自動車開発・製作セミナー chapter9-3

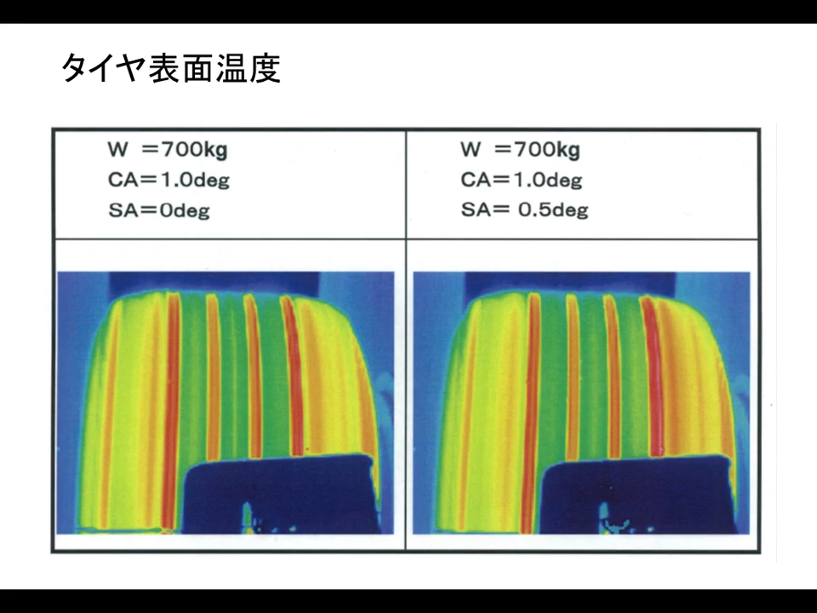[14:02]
スリップアングルをつけると、内側のほうがやや温度が高くなるという傾向にあるということがわかると思います。それから、あとはこれはタイヤとラップタイムということで、